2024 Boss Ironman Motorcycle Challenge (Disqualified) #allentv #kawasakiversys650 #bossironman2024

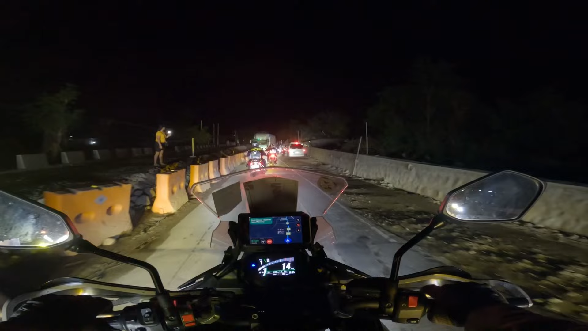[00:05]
Bakit? Bakit? Dito mo ba? Ah, sabog?
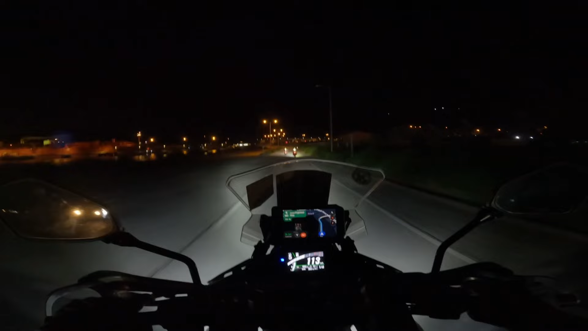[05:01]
Oo nga eh. Oh, may truck sa kanan ha. Truck sa kanan ha. Kaliwa, kaliwa, kaliwa. Lubak ha, lubak, lubak, lubak, lubak.
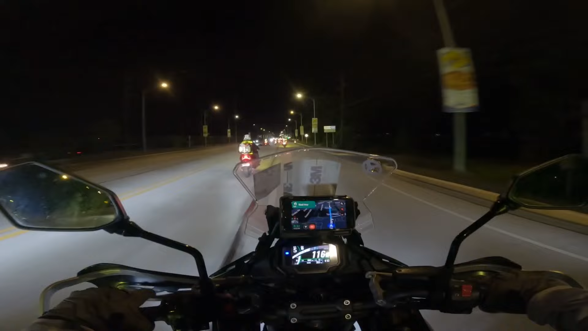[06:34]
Ah, nakasunod ako. Hindi ko lang kayo makita. Nasa harap ko yung kanam.
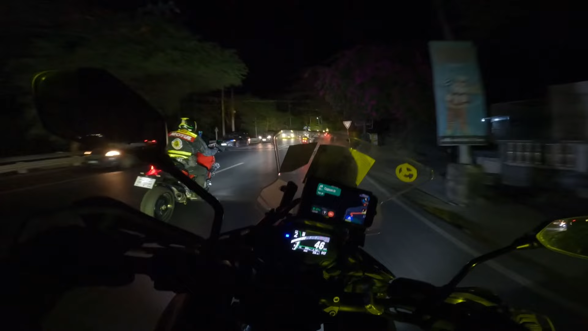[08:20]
Ako lang to, ako lang to. Wala akong makita sa likod ko. Si Tony, nasa likod ko yata, si Tony to.
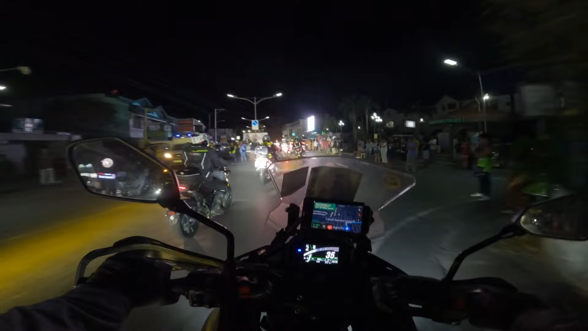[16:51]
Natin SEC, nasa harap natin, hindi ko alam kung sino itong mga to.
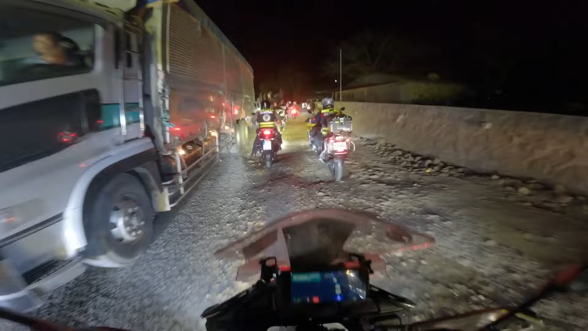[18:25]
Asa kayo? Lagpas kayo sa lubak?
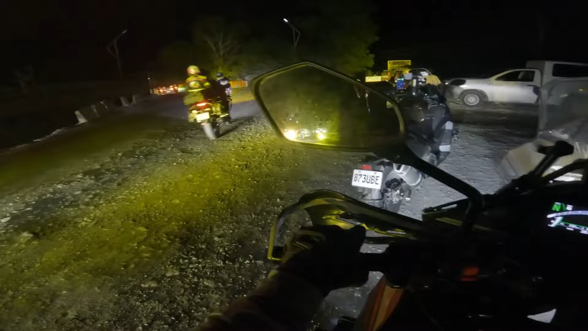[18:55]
Dito kami sa off-road, sa gilid, sa gilid. Oo.
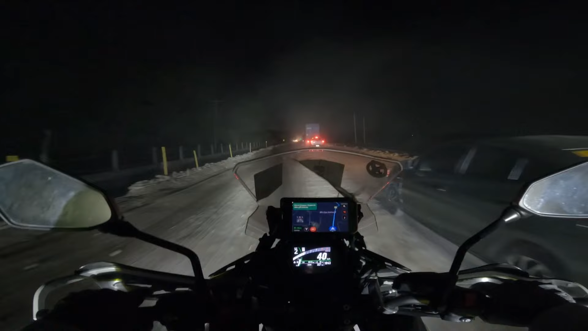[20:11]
Madulas, madulas ha, madulas. Oh, malalim dito ha.
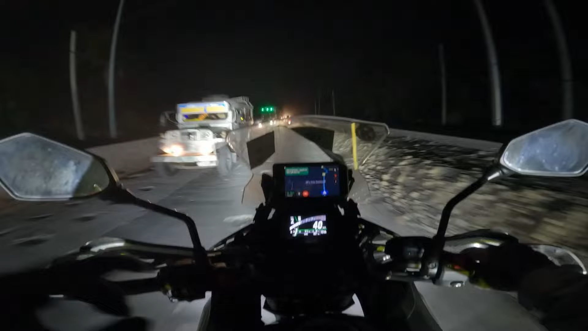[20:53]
Ah. Oo. Yan pa naman yung inaabangan dahil long recon ride, di ba? May tubo tong tricycle sa harap ko.
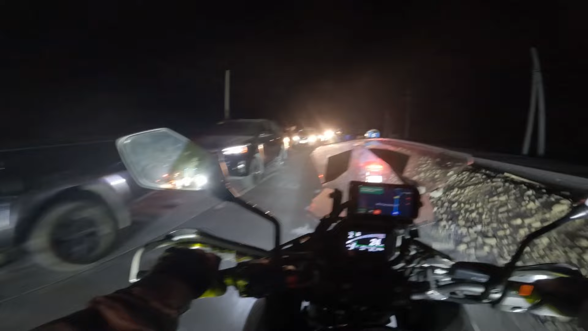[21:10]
Ang hirap pong ma-overtake. Oo, oo, oo. Motor lang. Clear, clear, clear, clear.
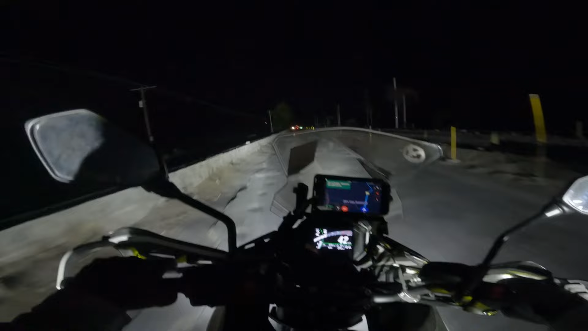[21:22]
Lubak, ah, lubak, lubak, lubak ulit, lubak, lubak, lubak. Taas.
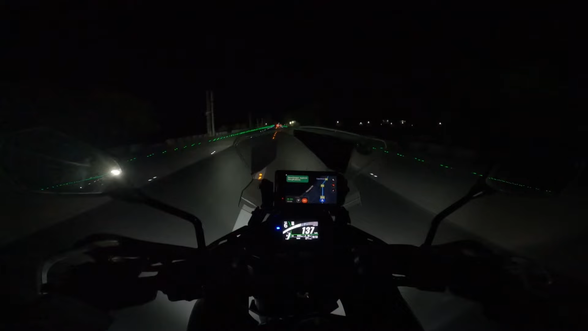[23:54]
Woohoo! Ah, mataas ito lang, mataas.
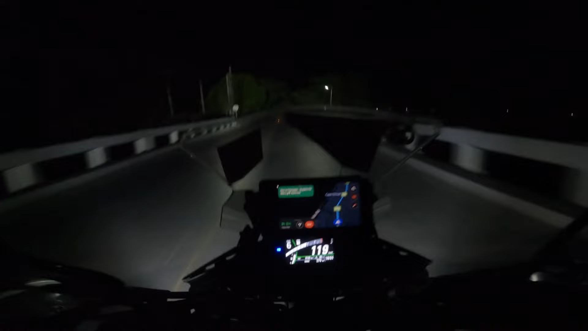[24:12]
Clear, clear, clear. Clear lang ah. Oh, sharp curve, sharp curve. May mga tao sa kanan ah.
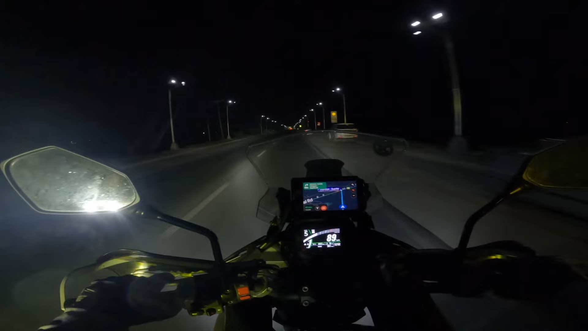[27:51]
Aso, aso. Hello, hello. Buo tayo, buo. Oh, sana ko na kami bumabiyahe dito. Papunta na ng checkpoint 143 kilometers. Let's go. Hindi ko kita. Eh, may marating na truck.
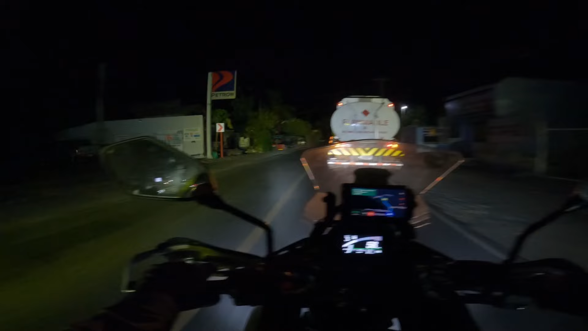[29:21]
Patuhan mo nga, patuhan mo kung clear. Clear, clear, clear, clear, clear, clear, clear. Clear, clear. Oh, meron na. Bebas na, bebas na, bebas na. Incoming, incoming. Buo, buo tayo, buo. Oh, may bus ha, may bus. Incoming ha, incoming.
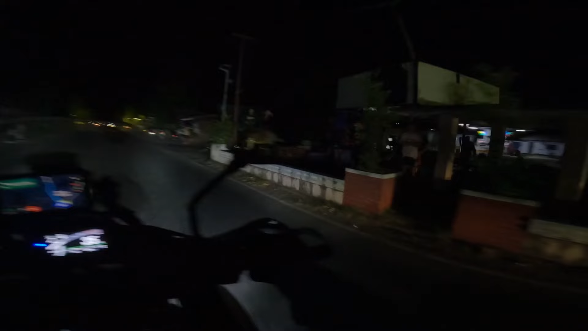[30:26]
Okay, Kuya Kevin, nandito na kami. Pasok, pasok. Buo tayo, buo. Kaliwa, kaliwa. Kaliwa, kaliwa. Una ka, Kuya Kevin. Una ka, una ka. Una ka. Pasok lahat. Okay, okay. Thank you, thank you. Lapit na tayo. 12 kilometers. May babakal na motor, ha?
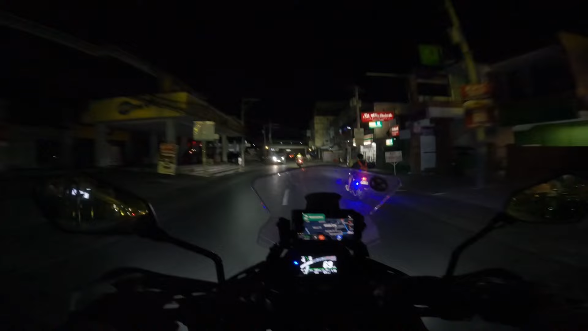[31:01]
Sharp curve ba? Sharp curve. Kanan ha, kanan. Tas ka, kaliwa. Tas ka, kaliwa. Kaliwa, kaliwa, kaliwa. Oy, oy.
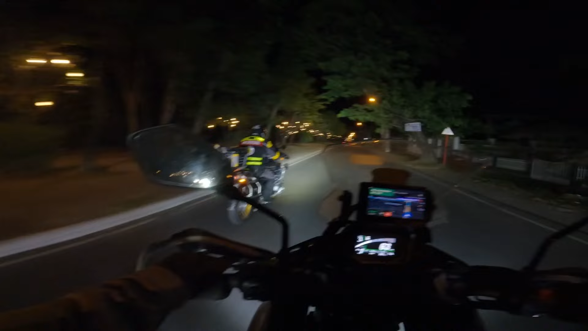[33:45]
Copy. Malinis sa kaliwa. Clear. May incoming na. Tricycle sa kanan. Dagupan na kami!
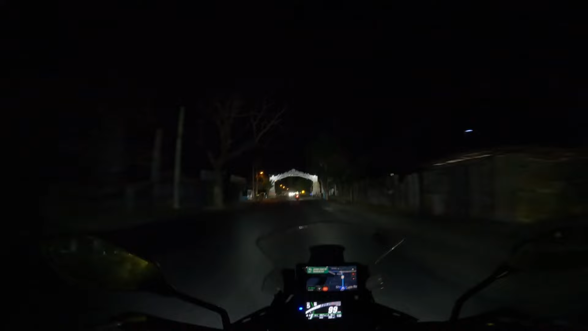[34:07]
Let's go, Dagupan! Ganda na ba dito?